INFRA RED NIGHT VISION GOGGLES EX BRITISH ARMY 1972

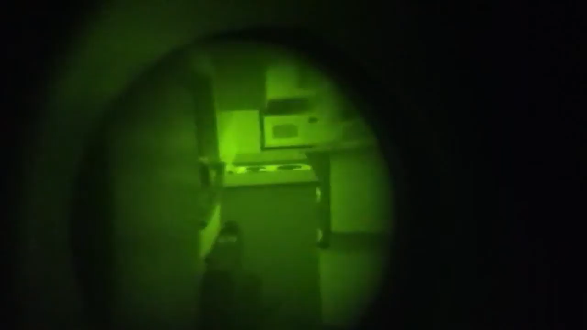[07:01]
I think you get the general idea on how good these infrared night goggles can work. I've got the kitchen backed out, and I've got an infrared, erm, lamp set up in there. As you can see, I can have a walk round, but, it's pitch dark outside. Just going to show you.
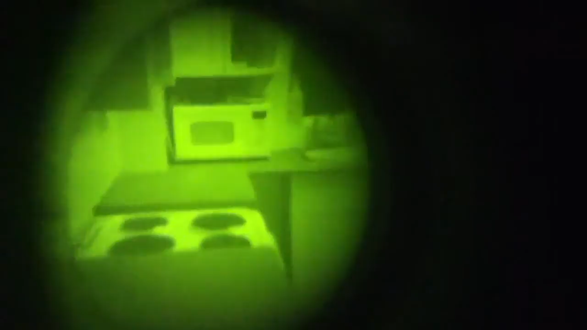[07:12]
Out the window there, and it's absolutely black.
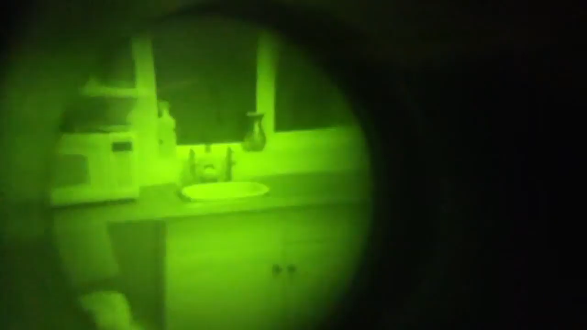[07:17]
But I've got an infrared LED system set up in the kitchen, and I'm absolutely flooding it with infrared light.
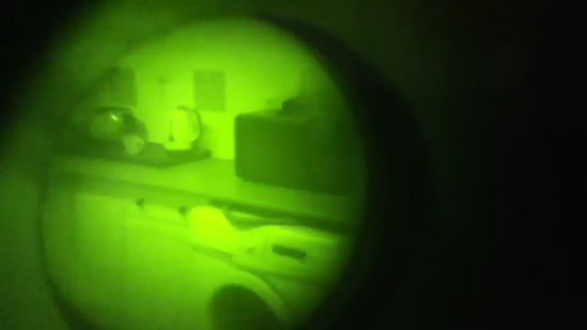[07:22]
And, erm, although I'm not using an intensification processor here, I think you'll agree, that the actual optical quality is well up there.
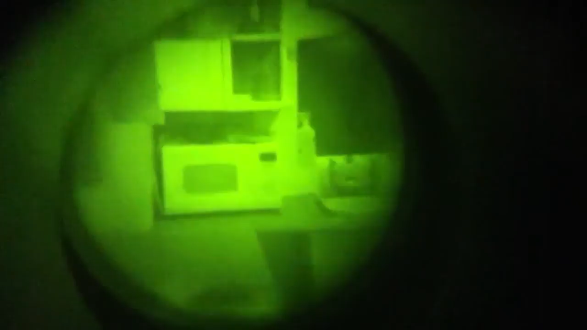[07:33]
You can actually make everything in this kitchen.